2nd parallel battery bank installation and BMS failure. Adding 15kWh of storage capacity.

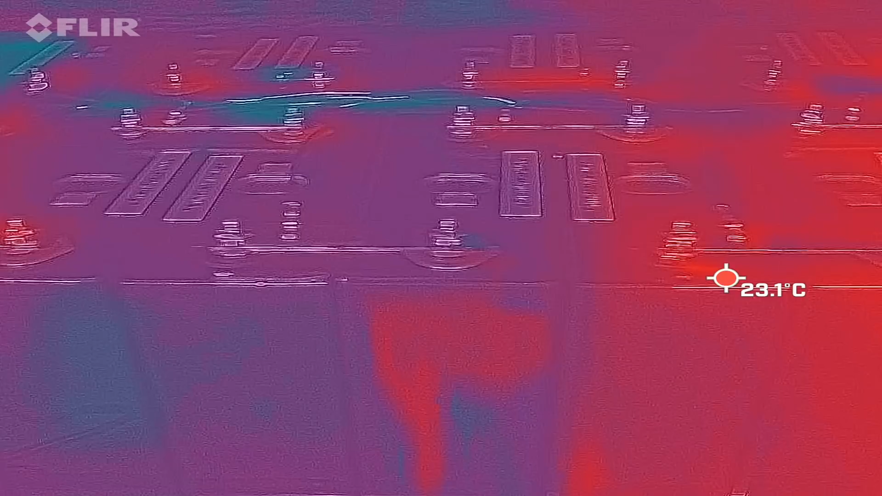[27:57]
On screen: spot 23.1°C
you can see the reflection in the back that's me
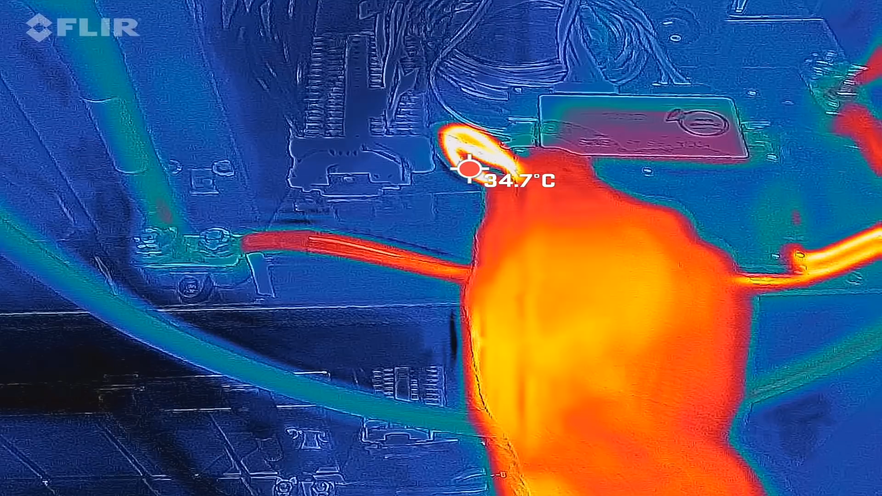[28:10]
On screen: spot 34.7°C
this is the eight gauge wire here it vibrates you can feel a vibration
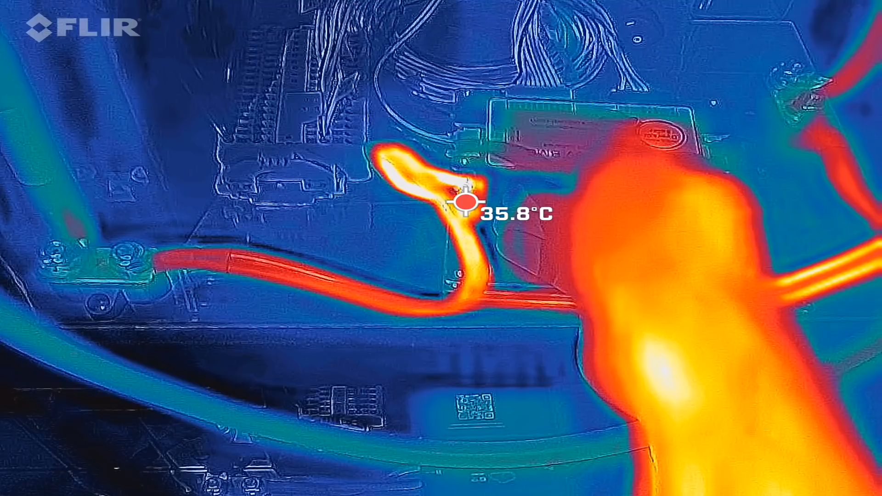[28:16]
On screen: spot 35.8°C
from the current this is the only cable which heats up at the moment
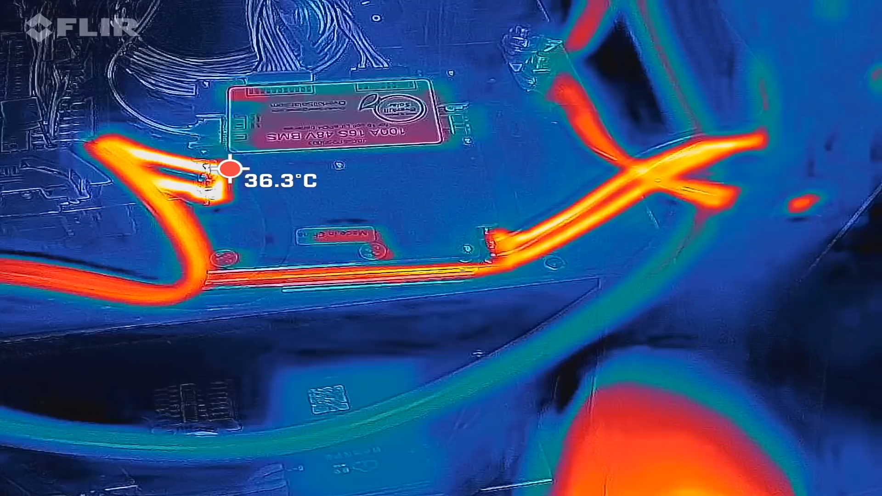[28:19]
On screen: spot 36.3°C
which is the two times eight gauge wire that's our circuit breaker
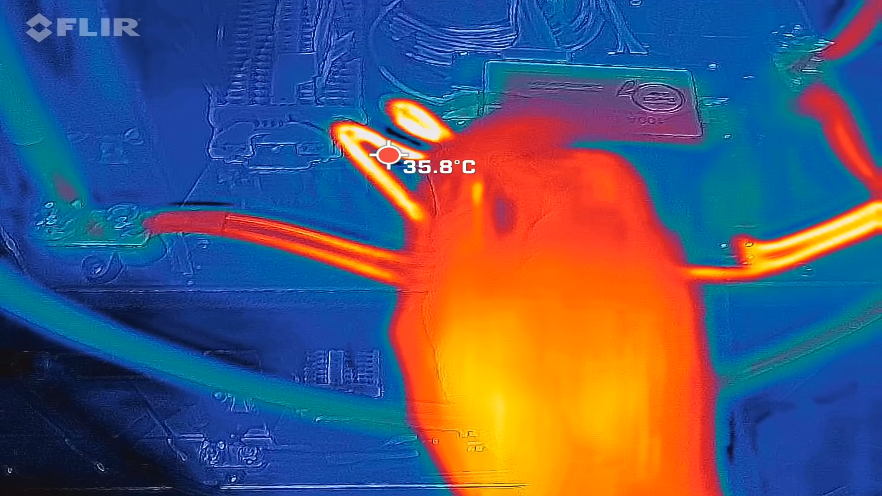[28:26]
On screen: spot 35.8°C
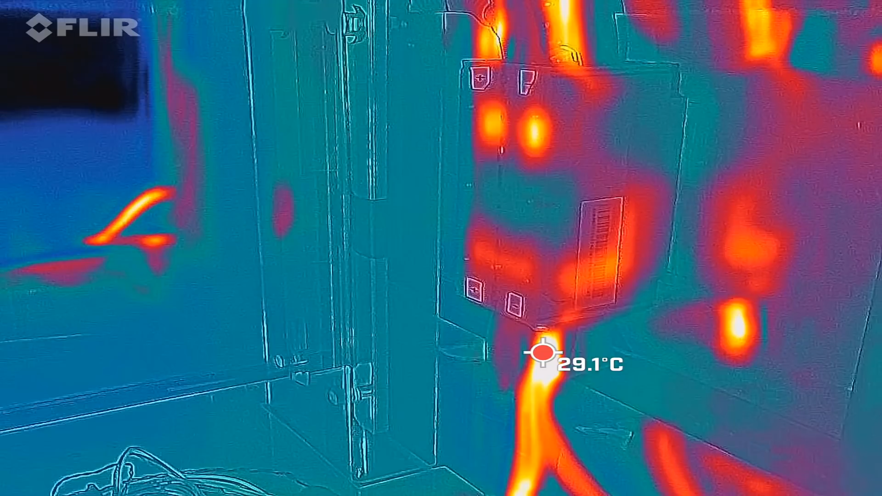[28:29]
On screen: spot 29.1°C
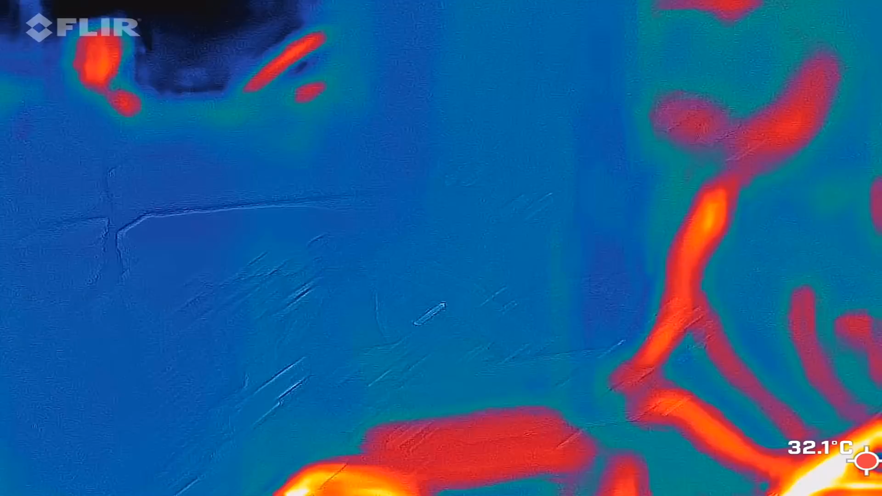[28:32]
On screen: spot 32.1°C
29 degrees that's fine and so far main positive on the left main negative on the right 29
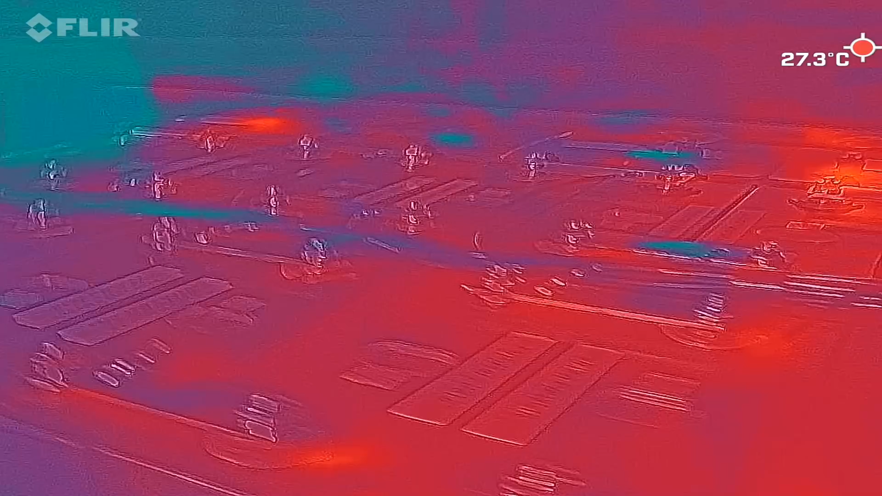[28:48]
On screen: spot 27.3°C
these are all the terminal connections reflection in the background
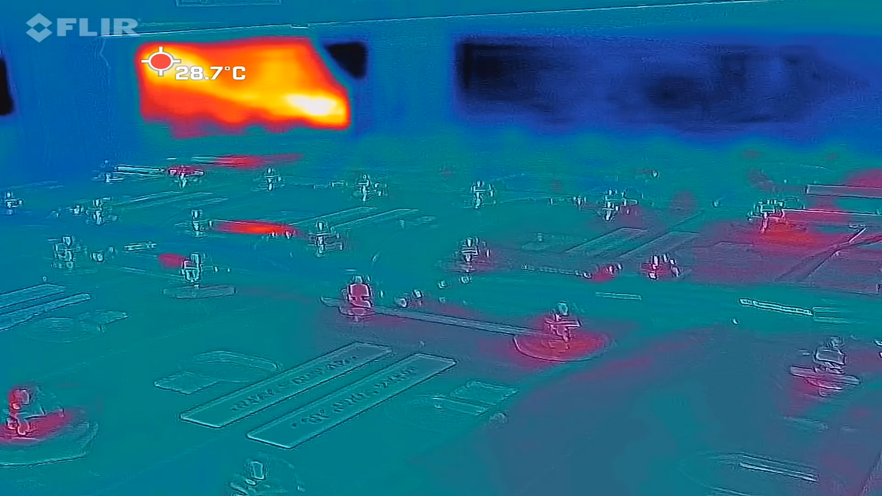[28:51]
On screen: spot 28.7°C
but all the terminals seem to be
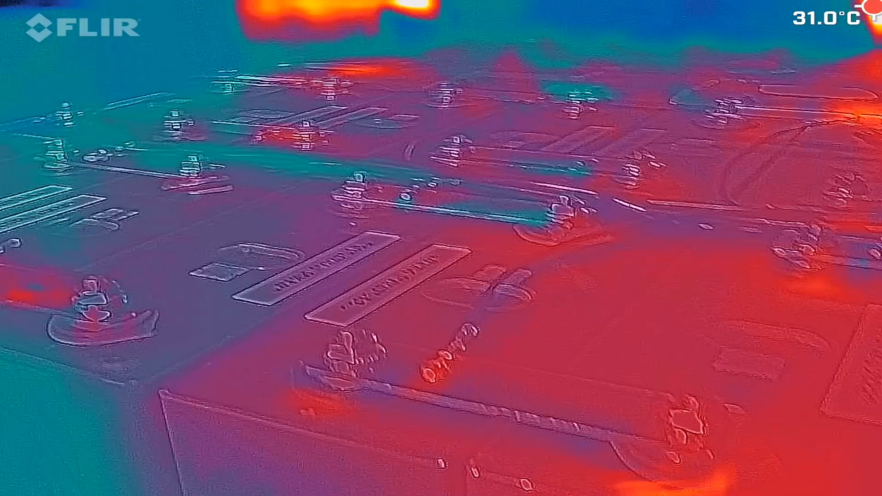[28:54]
On screen: spot 31.0°C
fine can we see something here not 27 it's even colder
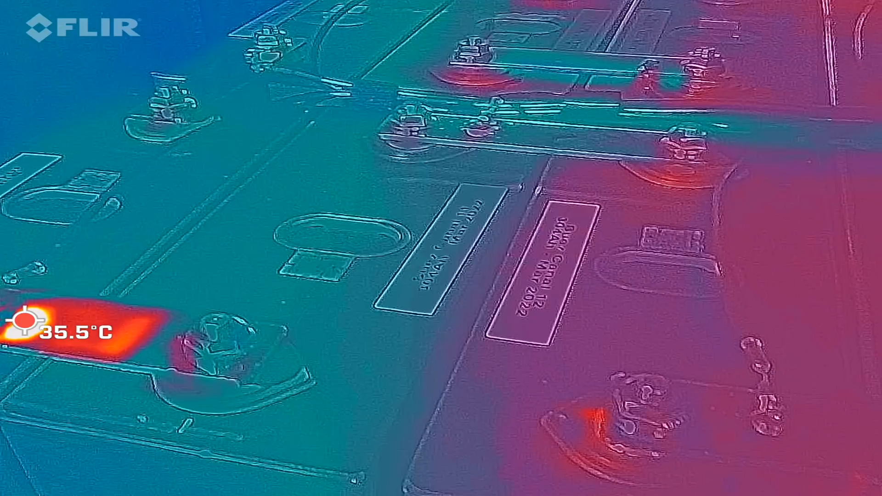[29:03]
On screen: spot 35.5°C
okay leave it running for oh hang on what's going on here ah
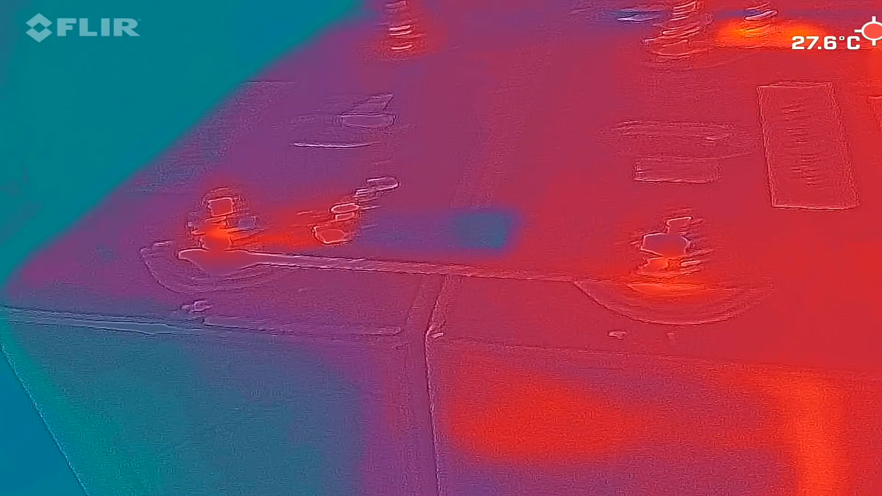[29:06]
On screen: spot 27.6°C
reflection reflection 27 all good it's all good okay